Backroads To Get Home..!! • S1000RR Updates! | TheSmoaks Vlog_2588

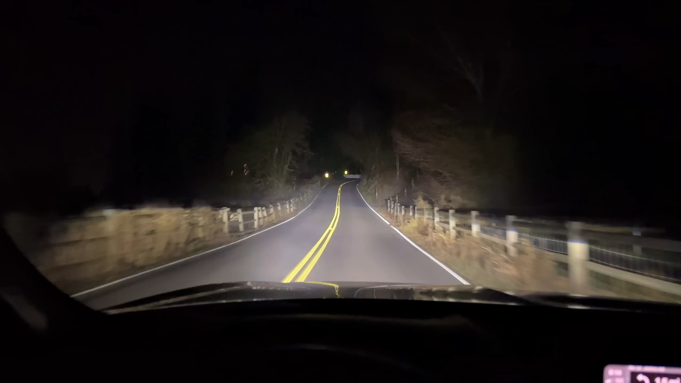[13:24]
and um remember we first got this actually we went to Lowe's that Lowe's is like right across the street from the Fred Myers but anyway obviously the crash thing is still going on because she is taking us way out into the country very pretty country yeah oh it was trying to get the camera going quick enough but man some crazy hills and the lights you know they don't go or over the hill I'm like um feels like we're about to drop off the edge of the earth
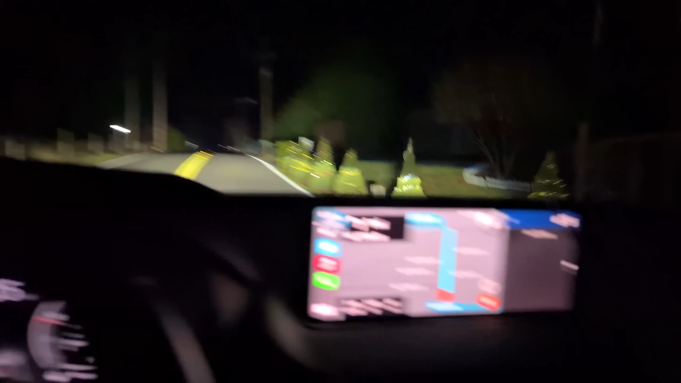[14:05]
she's taking us on a wild wild route but with each turn we are going the correct direction we need to go further west and a whole lot of north yeah it's a serious mess out there there's I-5 that red line at the top
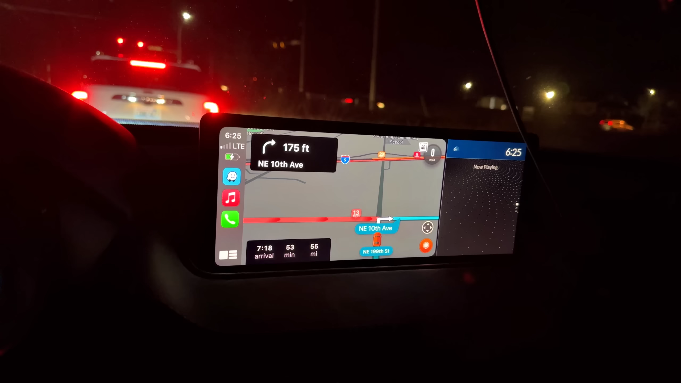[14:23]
and here we are yeah what a mess